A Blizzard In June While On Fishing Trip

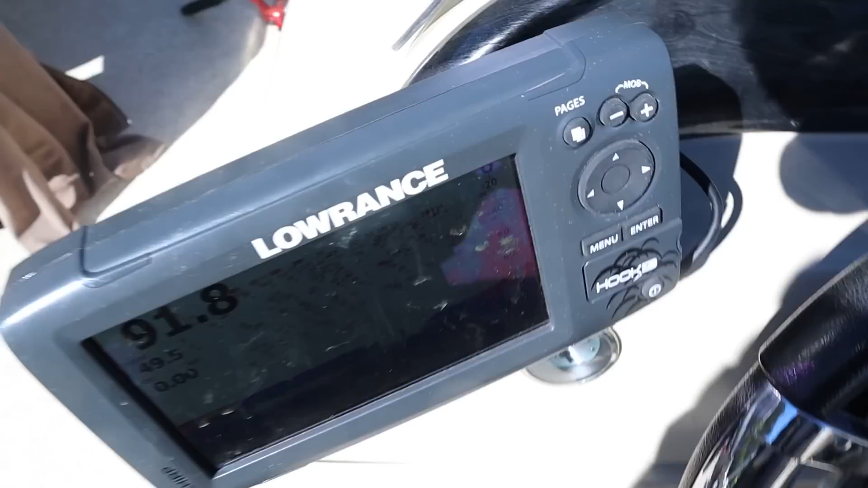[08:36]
So, you can see, this is how, oh my gosh, there's a lot. So, you can see this right here is how deep the water is.
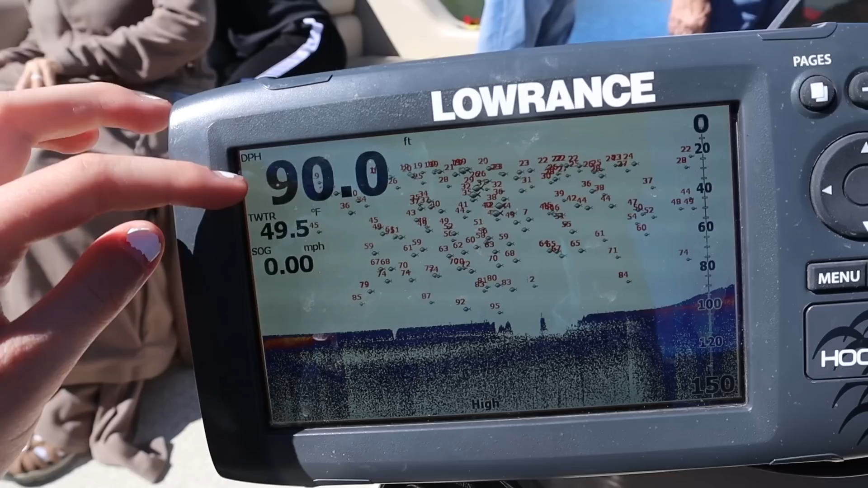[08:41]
On screen: depth 90.0 ft, water 49.5°F, speed 0.00 mph
It's 90 feet. This is the temperature of the water, and this is how fast we're going.
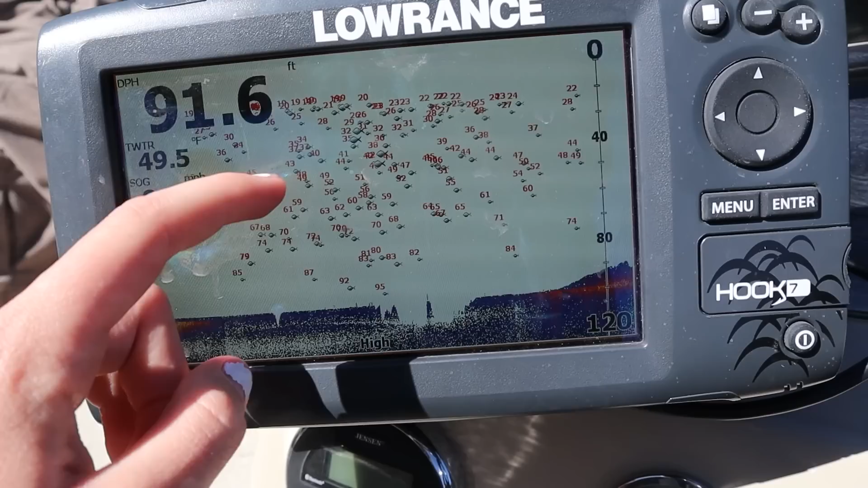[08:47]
On screen: depth 91.6 ft
And all these little fish right here, like all these little dots, those are the fish. And this is like the bottom of the sea, I mean of the lake.
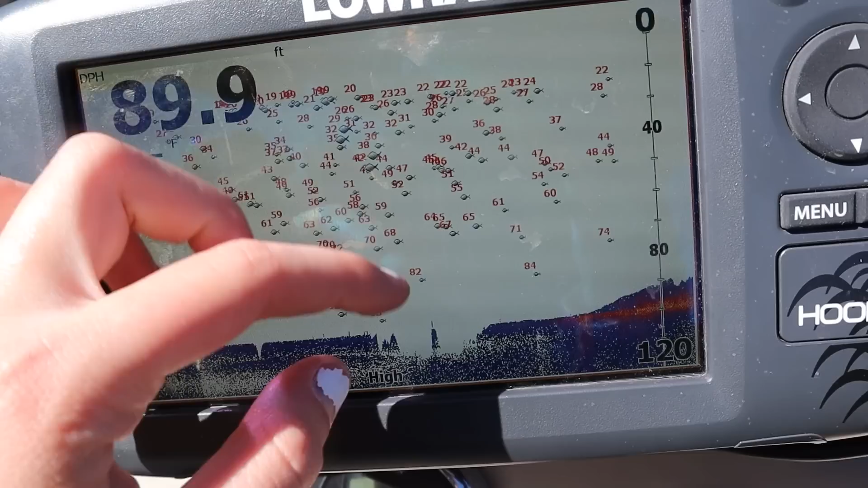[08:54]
And so, there's so, so, so many fish right here. So, hopefully, we catch another.